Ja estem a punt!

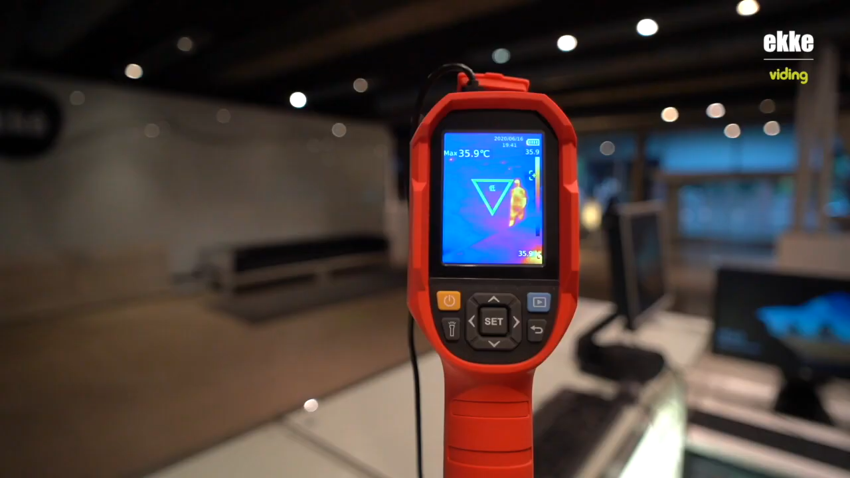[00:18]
On screen: max 35.9°C
presa de temperatura instantània, control de l'aforament de la instal·lació en tot moment.